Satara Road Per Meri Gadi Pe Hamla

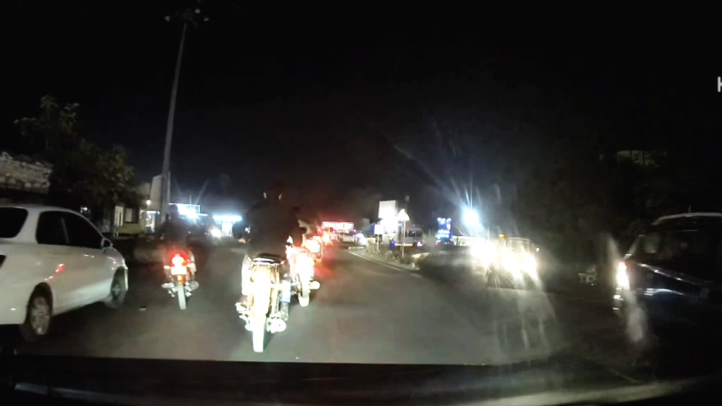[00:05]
मेरे आगे एक बाइक वाला है और ये निकल नेरा है मुझे राइट मारना यहां पे
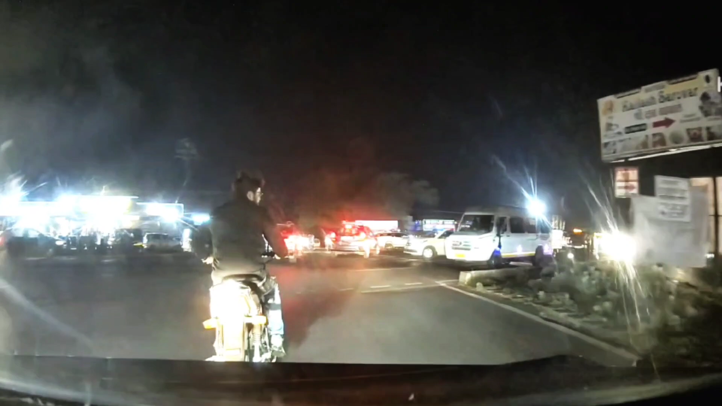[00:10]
तो मैंने इसको हारन मार दिया हारन मारते इसको गुस्सा आ गया
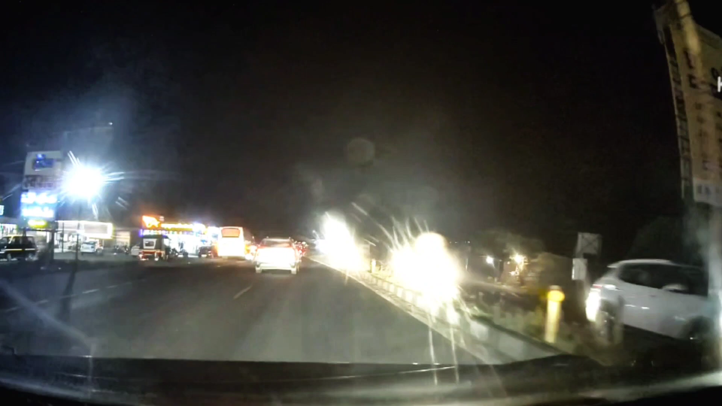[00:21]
चलने नहीं होता है चलने नहीं होता है दिखो
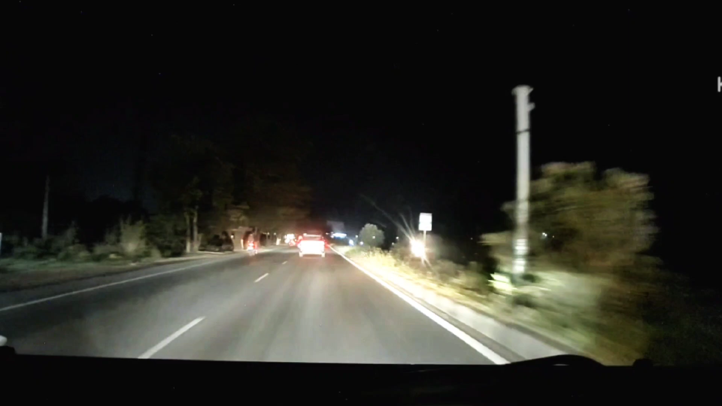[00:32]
अब बाइक लगाती लेकिन मैं बचा के निकाल ले गया अब यह मेरा पीछा का रहा है
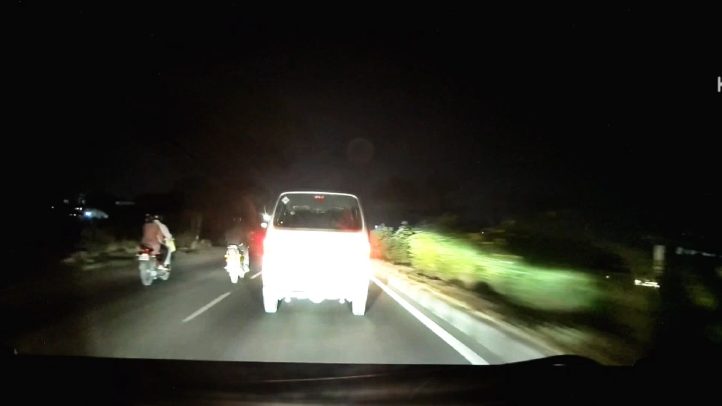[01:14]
और यह आगे जाके खड़ा होके लोगों को बुला रहा है फून करके
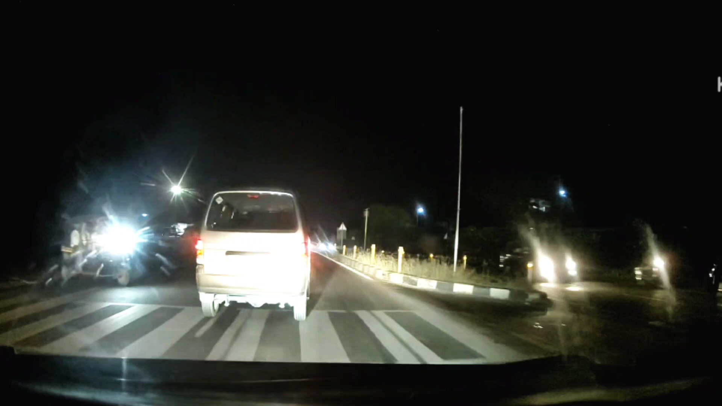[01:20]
पता नहीं कि निकल गया चाहे क्या चाहता हूं कि इस पर रखा हुआ इदा कि आपको इमार के इसको बोलते हैं तब आपको अगया जो उखता है
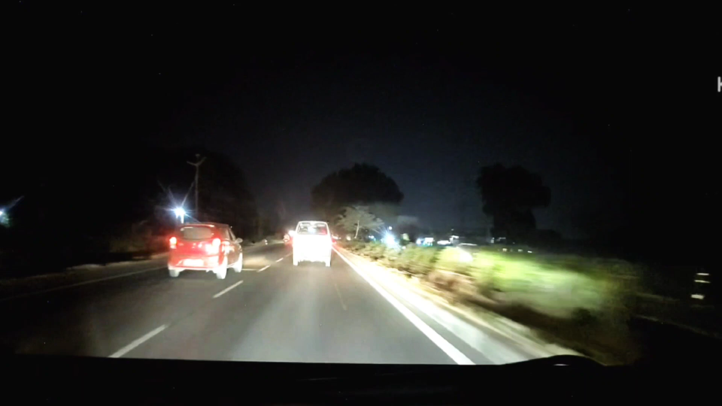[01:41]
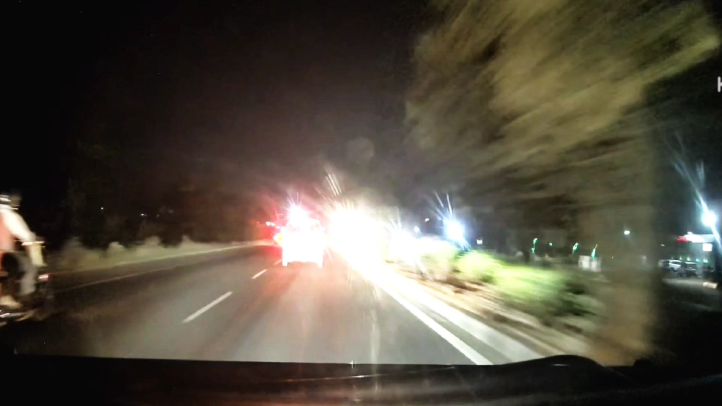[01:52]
अगे जाके खड़ा हुआ है सिगनल के पास लेफ साइट में और पर किसी से बात कर आए मुझे लगता है अपने दोस्तों को बला रहा है
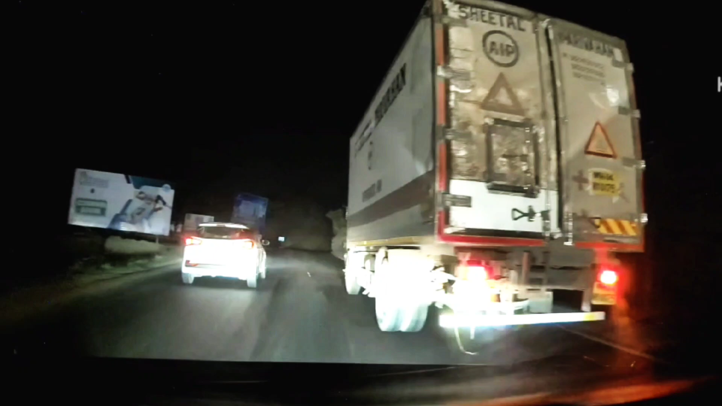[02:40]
इसको करो देखो मैं पर पुलिस की करीब में हैं कि वहां जाके ख़़ए हो जाकते हैं कि और रहा जागे बोलते हैं कि कोई मेरा पीछे दावगा है